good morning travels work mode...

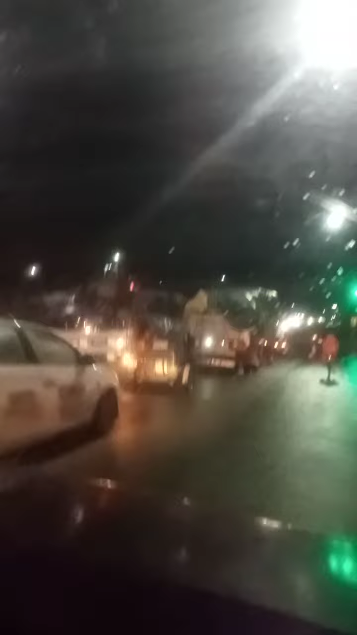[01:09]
guys, palakas ng palakas ng ulan natin, guys. Huwag kape, mayroon dito mga bukas.